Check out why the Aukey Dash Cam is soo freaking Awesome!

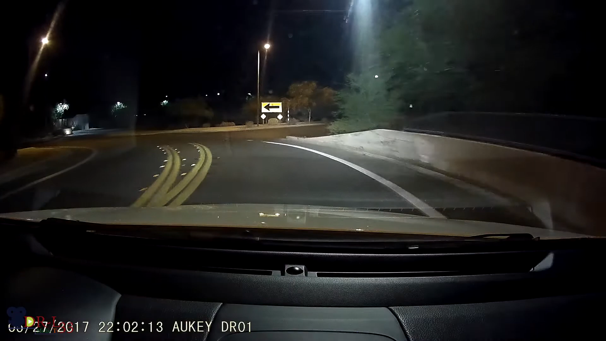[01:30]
one of them is like a emergency recording modes it would activate at a sharp turn or if you are like driving